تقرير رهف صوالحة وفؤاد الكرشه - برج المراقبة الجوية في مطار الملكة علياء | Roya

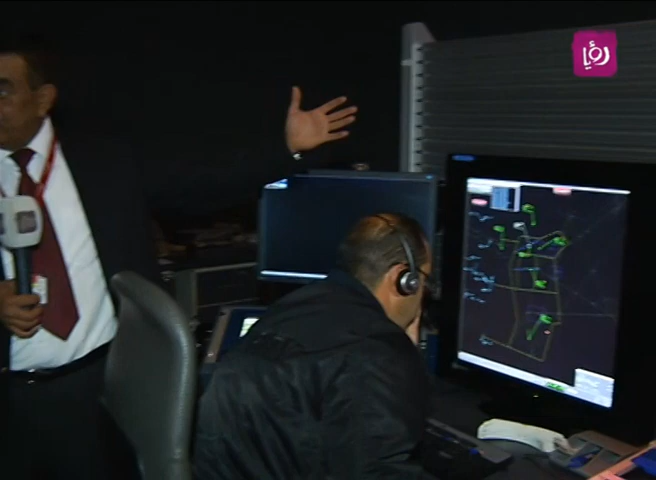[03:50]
250 ميل الحركة هاي الآن اللي بشتغل فيها المراقم
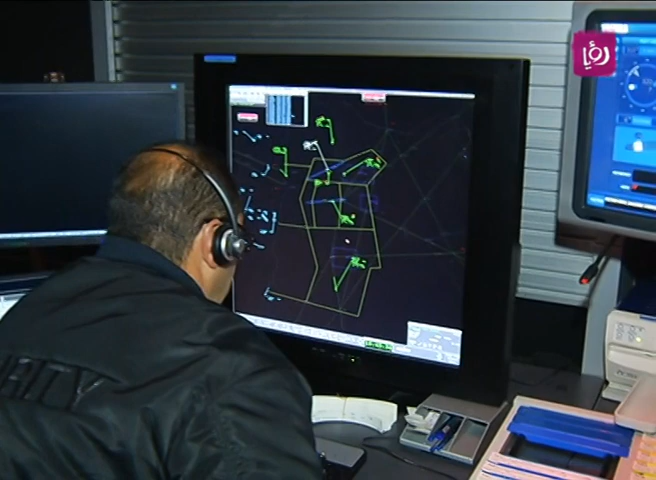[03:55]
الجوي لأنها أربع طائرات متجهة تنزل في مطار الملكة عليها كل طائرة بتأخذ سيكونس ترتيب وتعليمات معينة إما
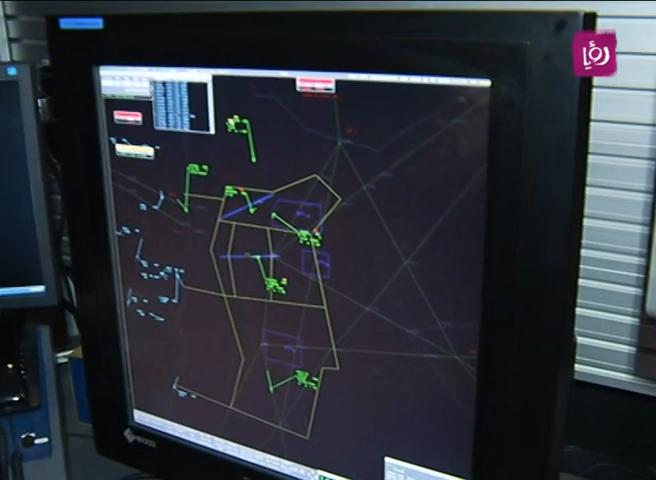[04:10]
بالسراح وأما بالارتفاع حتى يصلوا لمطار الملكة عليها بمسافة سبعة ميل ما بين كل طائرة الطائرة عمل
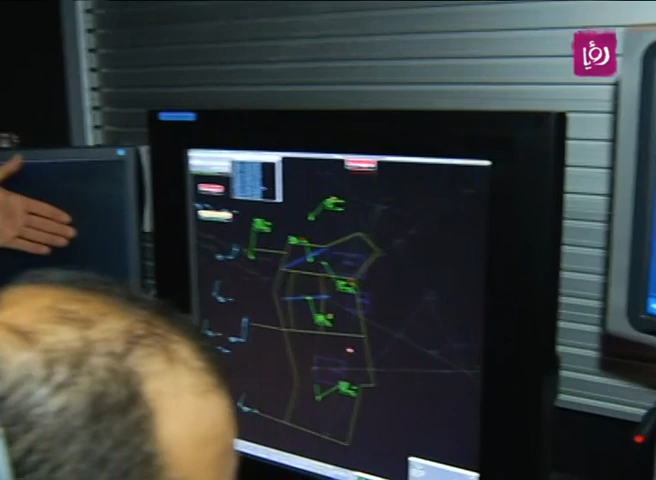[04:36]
جهات إسرائيل اللي هي جاي من أوروبا في عنا حركة اللي بتيجي من مصر
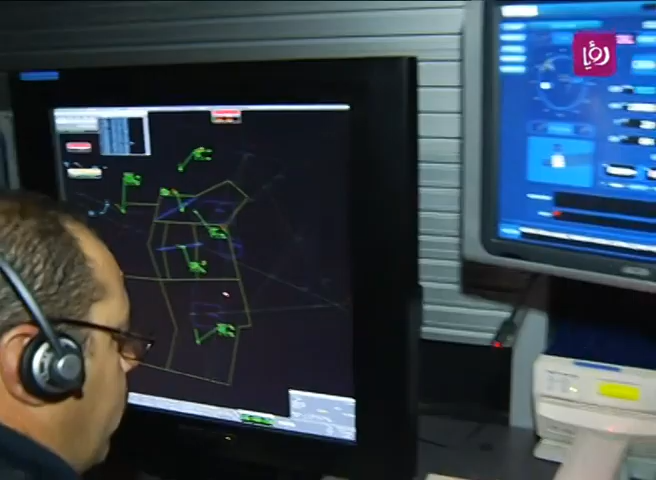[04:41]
من الجنوب في حركة اللي بتيجي من مطار
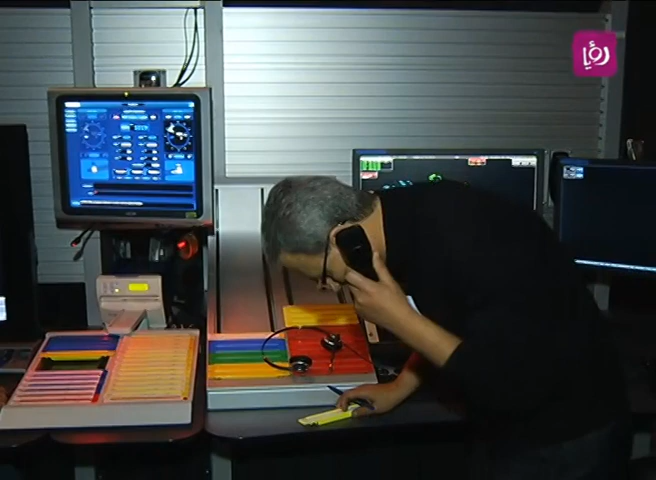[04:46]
ومجال سوري أو من المجال الشرقي اللي هو من جهة العراق
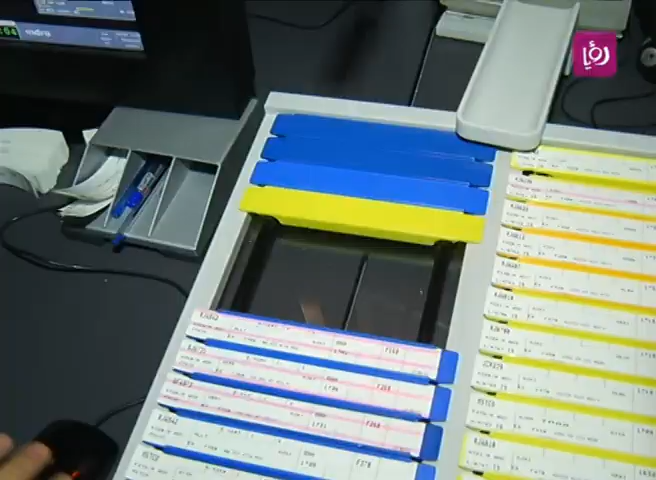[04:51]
هذه الشاشة شاشة الرادار هي اللي بأخذ منها المرافق الجوي معلوماته لما بحتاج إلى الطقس أو النشرة الجوي
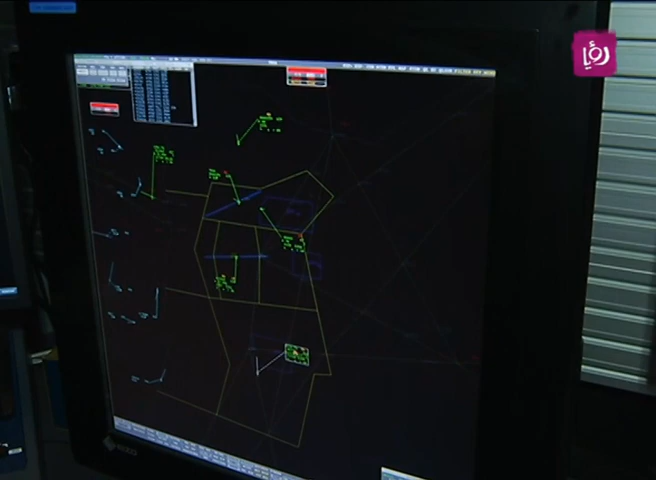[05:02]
أو معلومات ثانية بأخذها من الشاشة المقابلها اللي بتعطيه ضغط الجوي سرعة الريح درجة الحرارة نعم
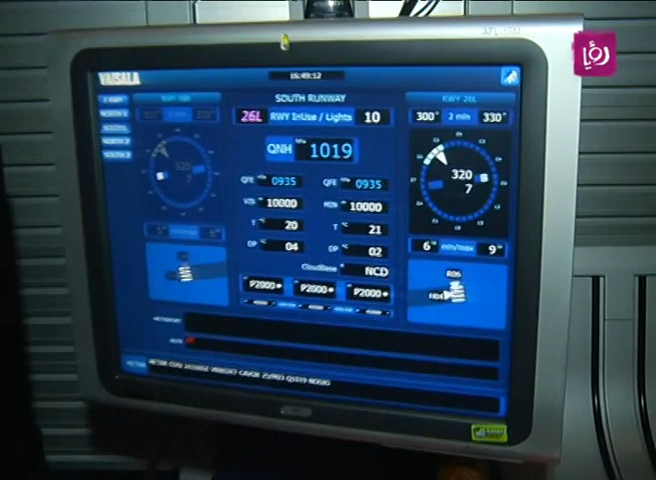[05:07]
ومدى الرطوبة دوامنا أكيد حكولكم الشباب إحنا من دوام ساعتين ناخد بريك ون أور
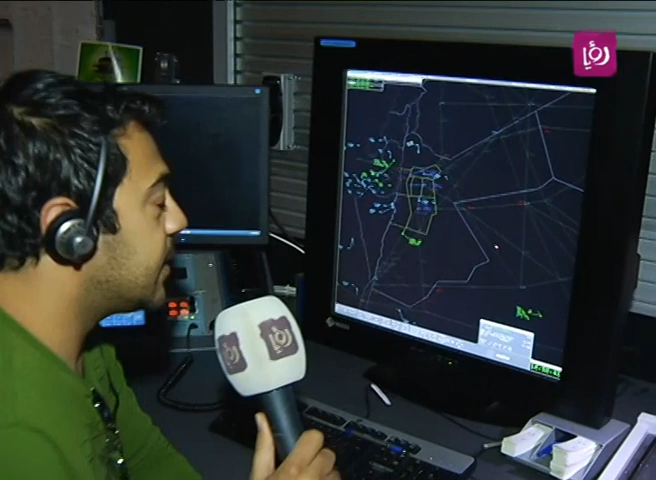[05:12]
يعني هلأ انتوا شايفين لايت ترافيك شوي
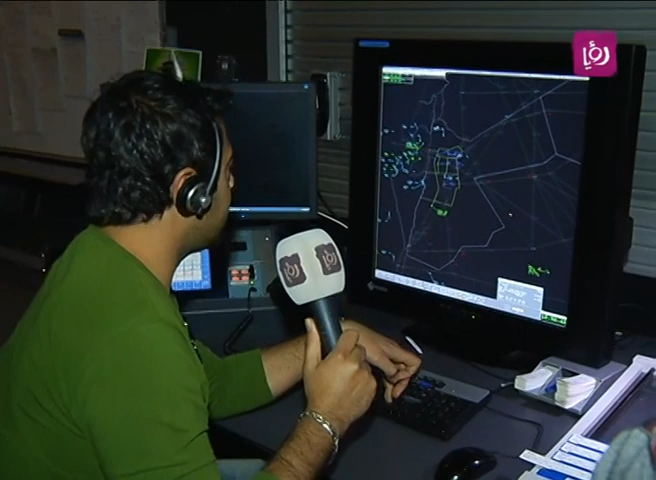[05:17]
أليم نسبياً يس هلأ نسبياً يس أليم في هاي الساعة
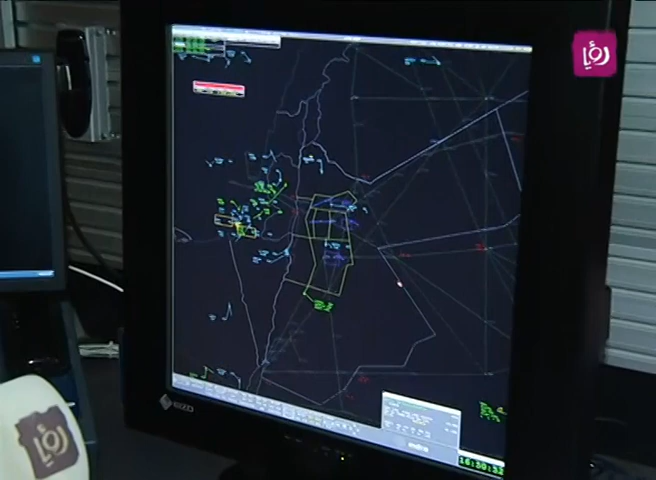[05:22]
يس لو جيتوا عبل الساعة كان شفتوا كيف العجاة كان ممكن ما فورتونا من يحلي يجينا هلأ بالضبط كان مفضينا نحكى معكم أصلاً كنتوا اللي بتودوا للأبوج المراقبة أو عملكن يبدأ
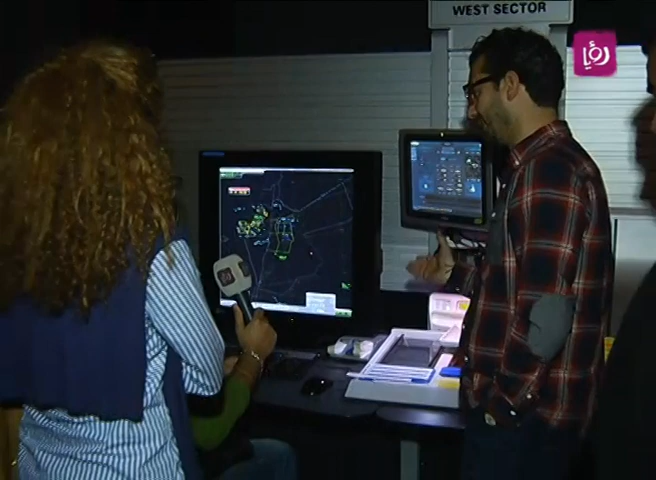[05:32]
أولاً وبعدين بتعملوا الترانسفير لأبوج المراقبة هلأ إذا أنت بتحكي عن الإنباون يس
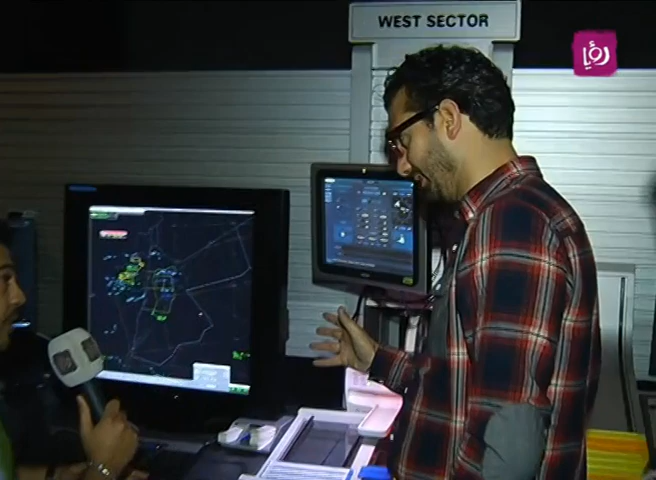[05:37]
إذا أنت بتحكي عن الإنباون إحنا الأول إشي أكيد إحنا نستقبل الطيارة من الدور
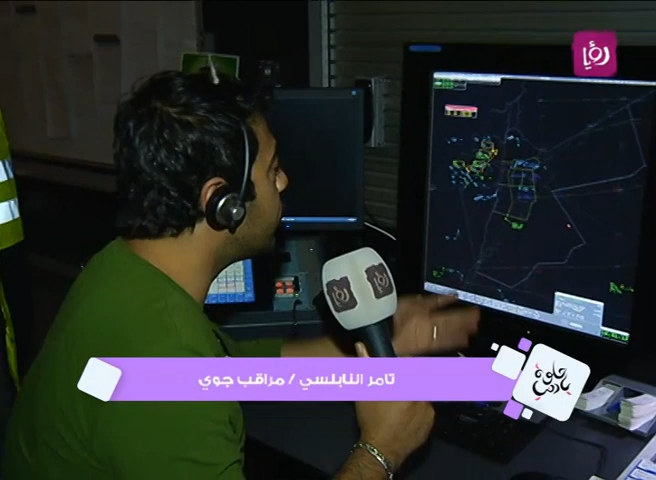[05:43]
المجاورة ونوصلها لعند المطار استقبالكم للطيارة بكون كلام صوت يس لا لا فوكل يس
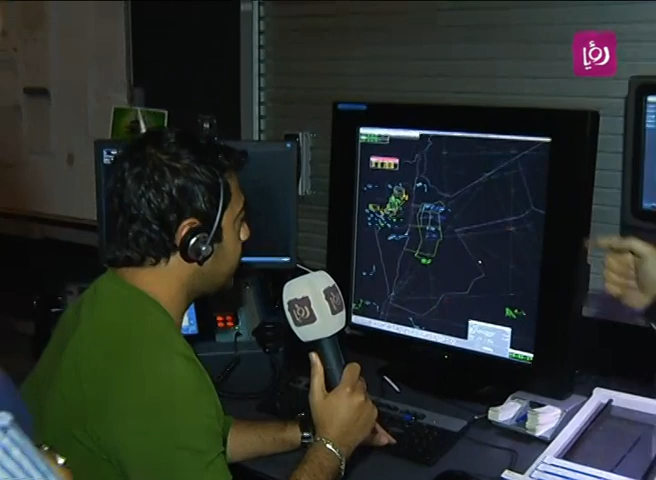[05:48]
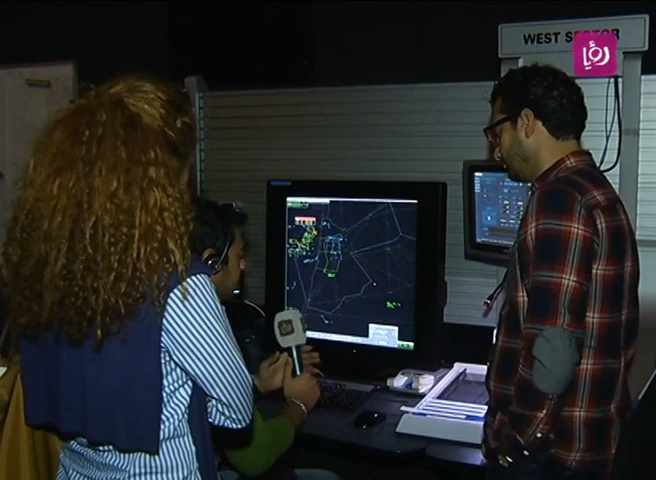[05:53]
صوت وناخد استمت عليها يعني على سبيل المثال هاي الجوردين 731 رحلة مبينة
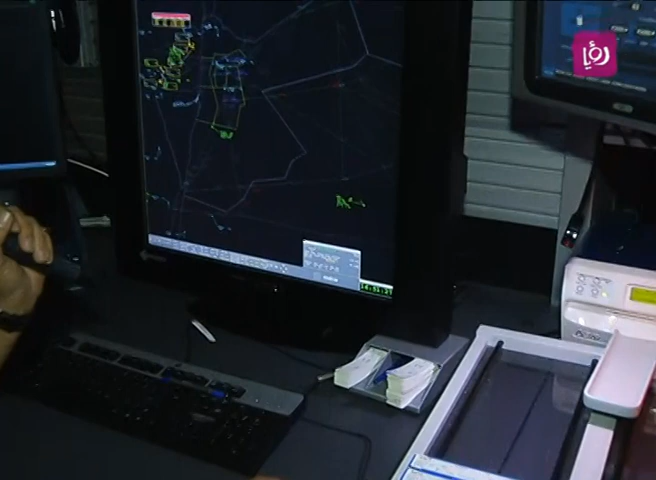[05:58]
جاية من الرياض لكوين عالية لبل 360 260 المفروض يوصل عندي أنا للأردن
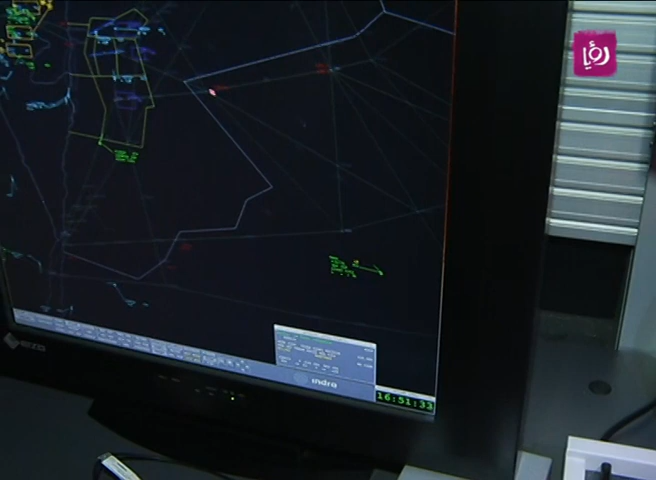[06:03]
السبيد كل شي بيكون حاط الطيار عنده بالكوكبت بيبين عندي هون نوها Airbus 340 يعني اللي شلوحيد لما بيبين بس مثلاً عدد الركاب
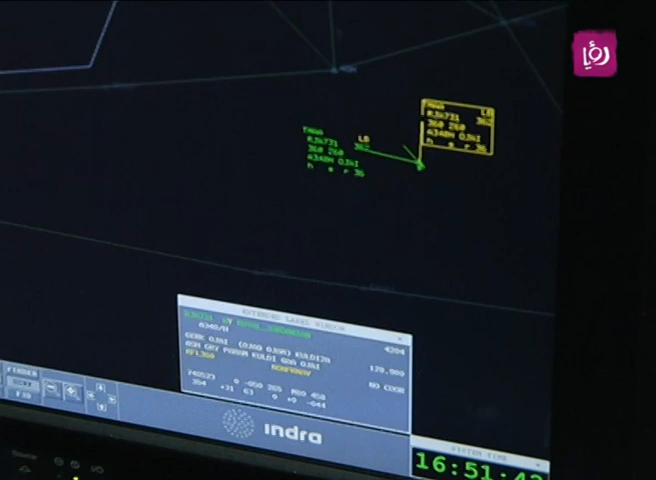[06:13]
على أي فرقونسي رح ييجي ديستانياشن كل شي فل الانفرميشن بيجي لعنده عدد كدهش قريباً
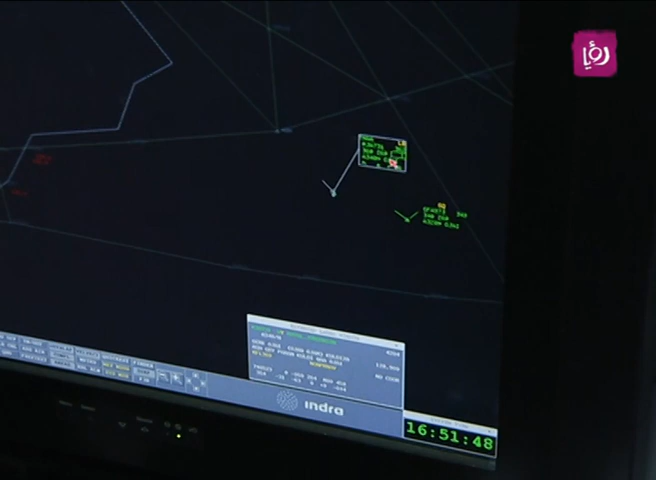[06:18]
ترتفاع مصلاً تأخذ الصوت انليمتد انليمتد انليمتد يس غير
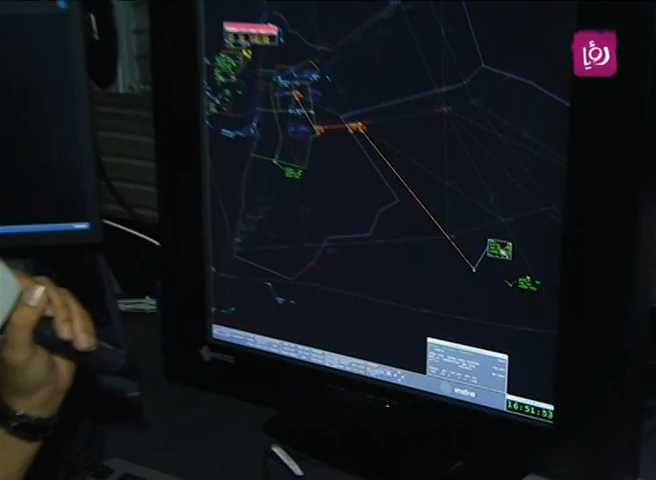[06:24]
محدود انليمتد طبعاً هذا اللي هو فلايت ليفل 360
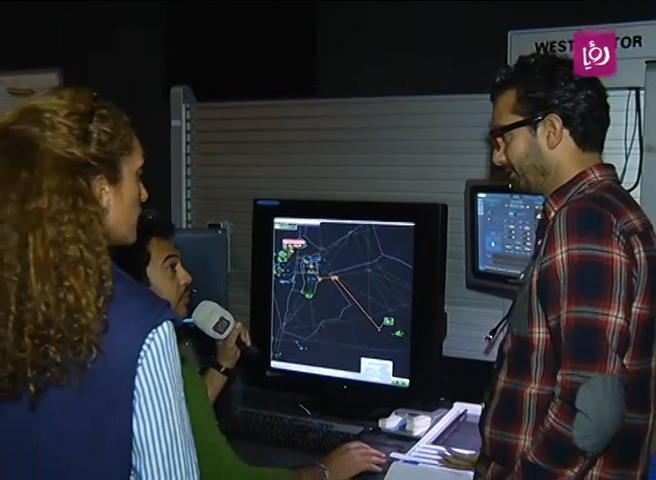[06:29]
طبعاً اكيد اه يسمى هو بدي يكون في الطائر اكيد
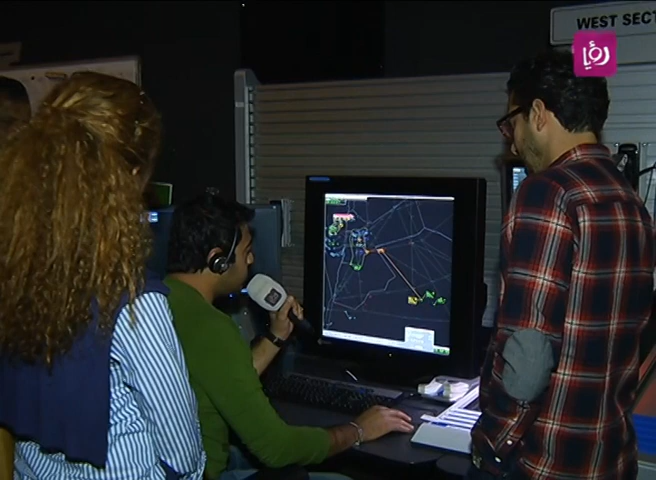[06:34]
وبرضو نفس الاشي لازم الريسيبر يكون عندنا بيستقبل ياس